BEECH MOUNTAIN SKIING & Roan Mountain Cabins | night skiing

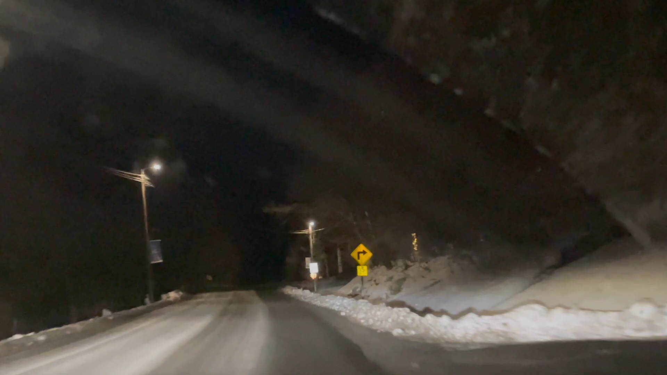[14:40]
Yeah, it was very icy there. They didn't salt it at all, I feel like.
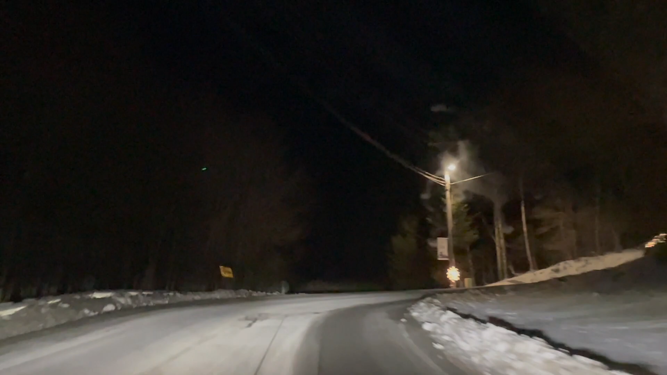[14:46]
No. I feel like here's where it'd be good to have snow tires. Yes.